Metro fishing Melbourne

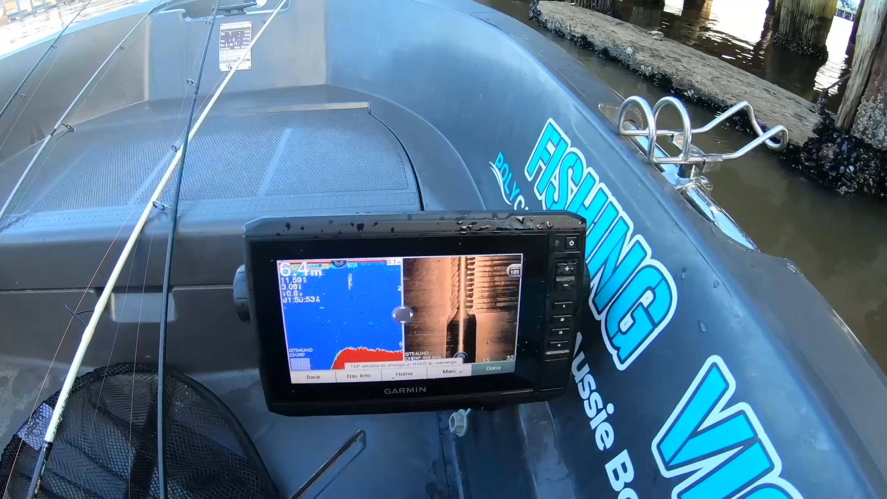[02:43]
Split with the side scan on. See all those pylons.